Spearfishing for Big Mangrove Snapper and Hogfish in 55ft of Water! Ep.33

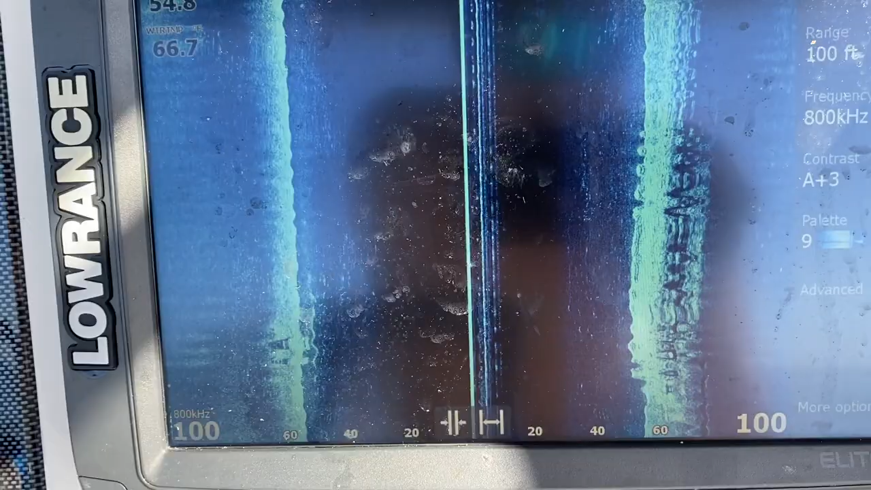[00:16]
We've had some bad weather recently, and we're on top of a barge. So we're gonna see how it goes. We're in like 55 feet of water.